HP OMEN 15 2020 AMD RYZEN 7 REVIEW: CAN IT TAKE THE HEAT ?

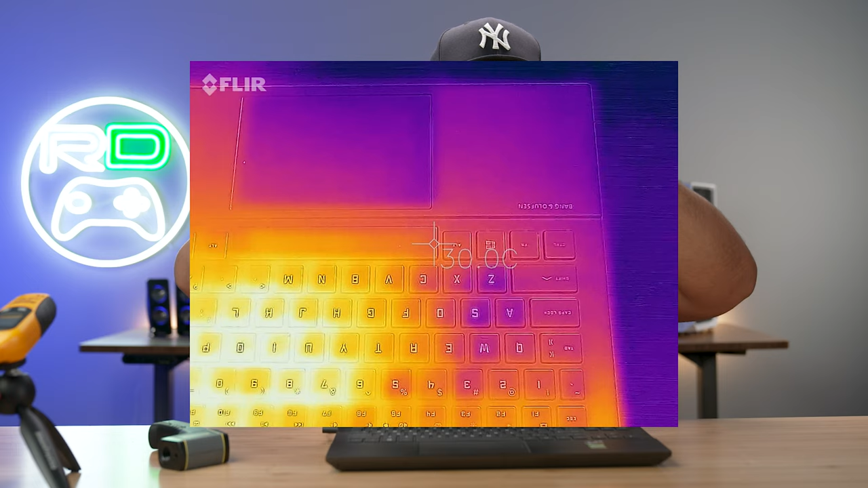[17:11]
On screen: spot 30.0°C
as you guys could see with the crosshair the crosshair is telling you that on the keyboard we're getting about 36 degrees celsius
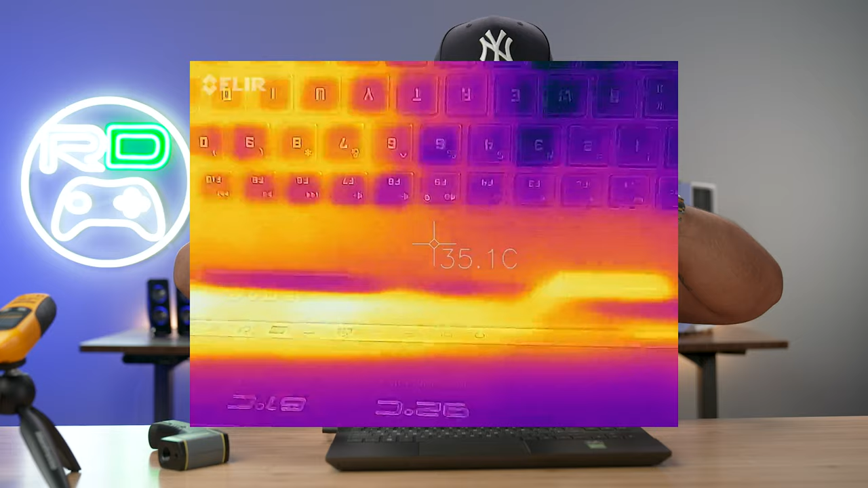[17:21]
we move over to the vents here we're about 40 degrees 44 at the hottest point degrees
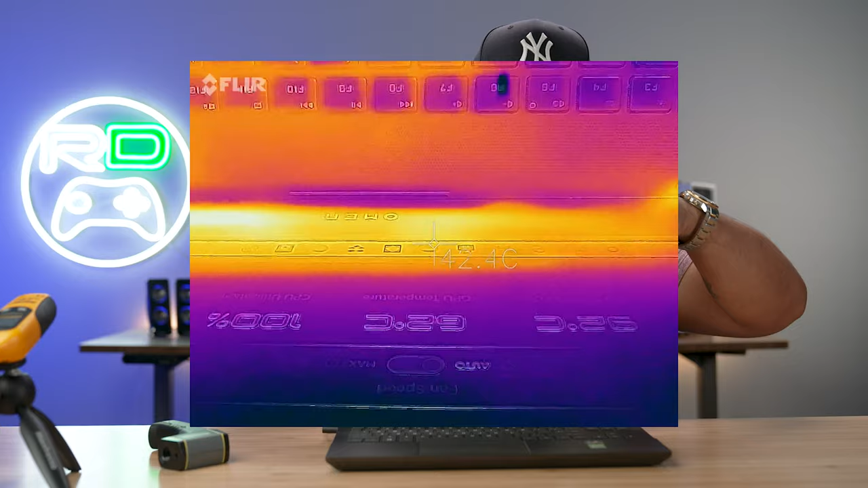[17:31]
celsius then we move on to the back and check out these thrusters i told you guys this would be like something out of star trek we
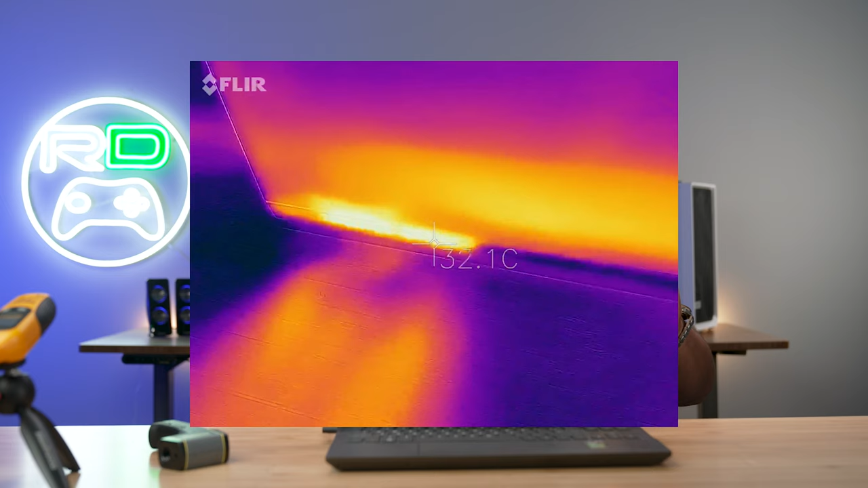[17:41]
got the thrusters pushing out heat upwards of 42 degrees celsius on both sides you guys see that that that's
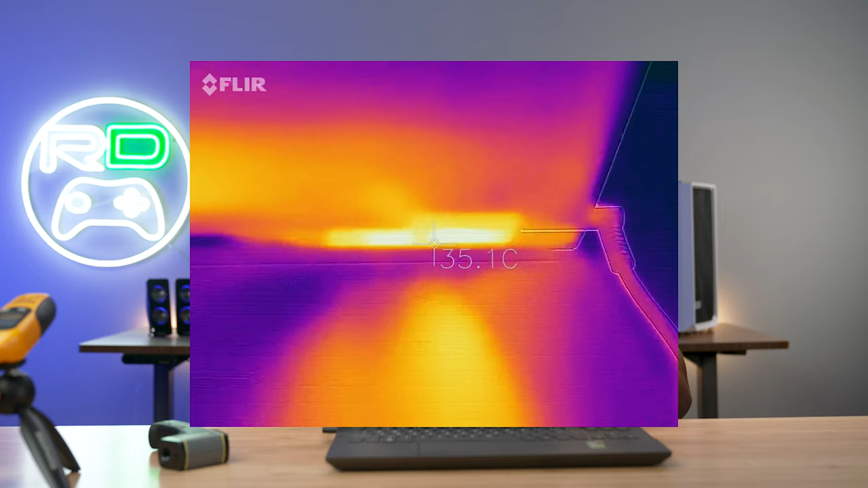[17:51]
wow that's amazing and then we have the exhaust vent on
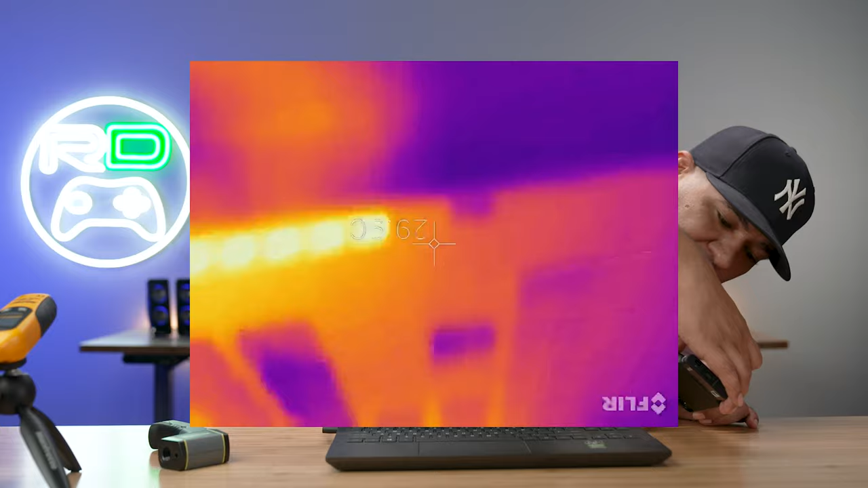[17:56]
the side there we're going to see if we get a reading on that as well and yeah
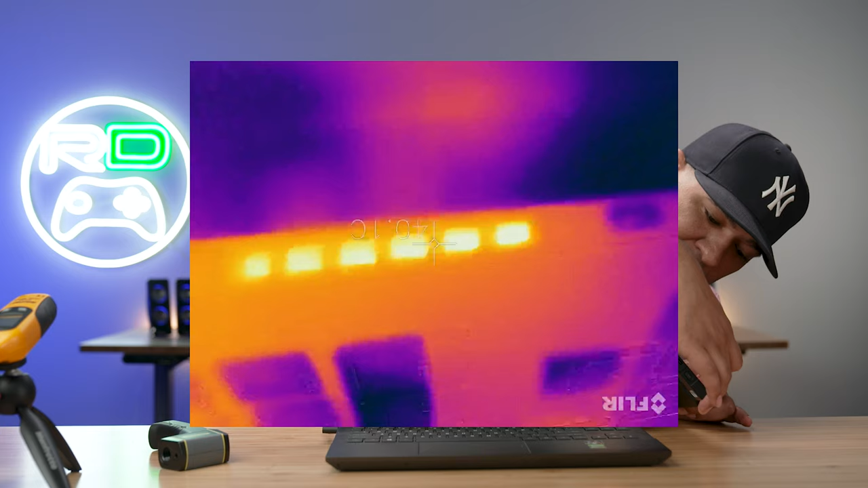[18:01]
we're getting about 40 degrees celsius on that as well but you guys
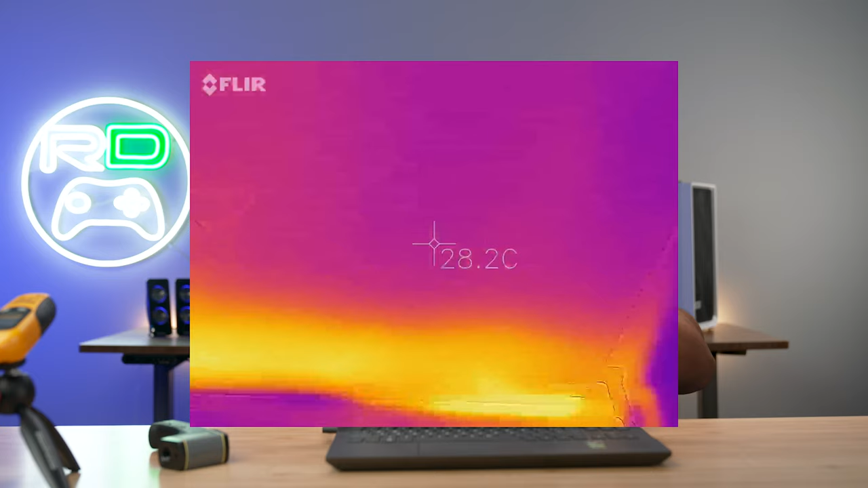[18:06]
On screen: spot 28.2°C
this is insane being able to see
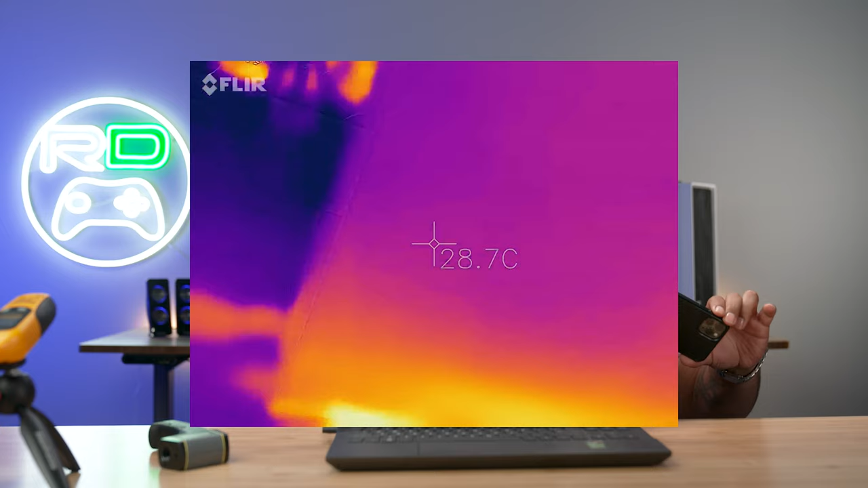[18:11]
On screen: spot 28.7°C
the whole entire image of
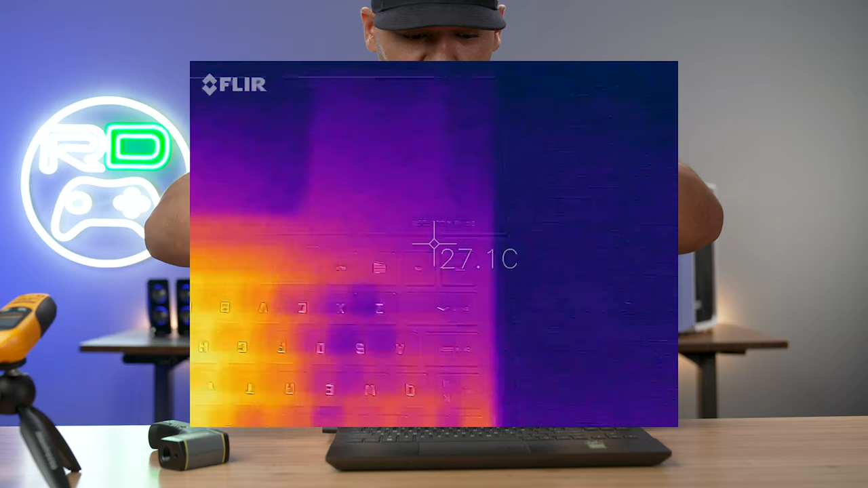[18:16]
where things are getting hot and we haven't even gone underneath
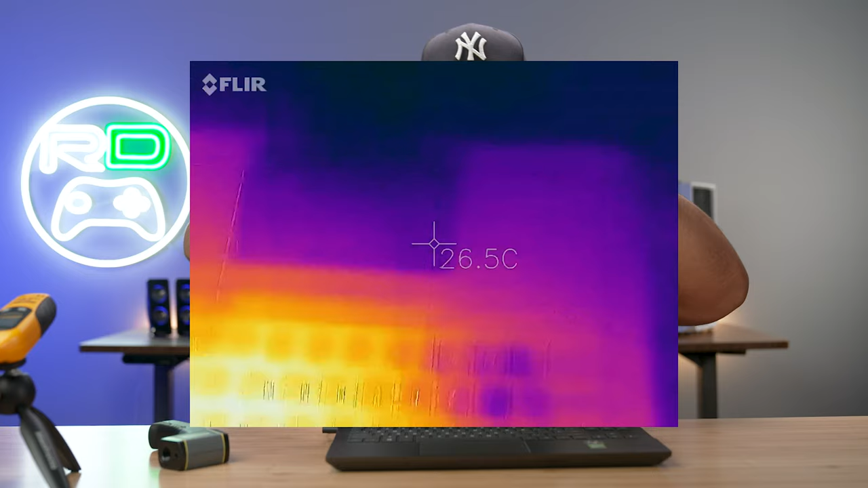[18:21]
On screen: spot 26.5°C
we're going to go ahead and flip this we could see underneath not that bad not as bad as i expected we have
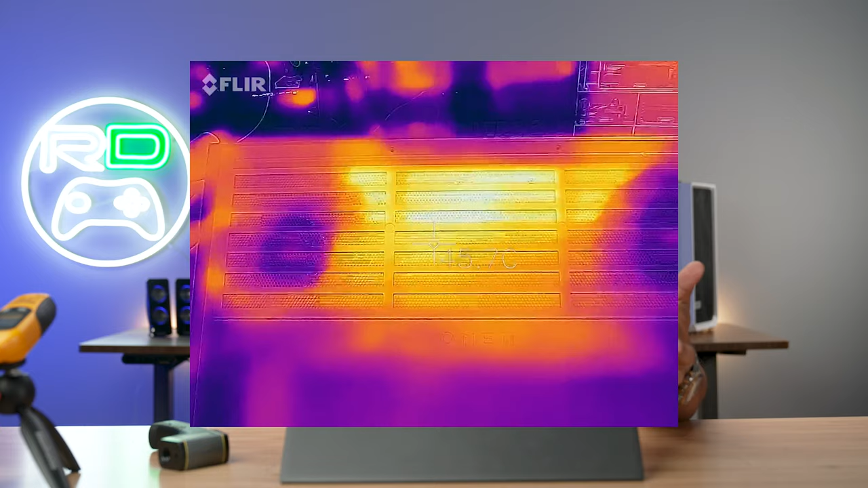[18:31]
as high as 50 degrees 50 degrees celsius so apple jacks just confirmed that that translates to about 122 degrees fahrenheit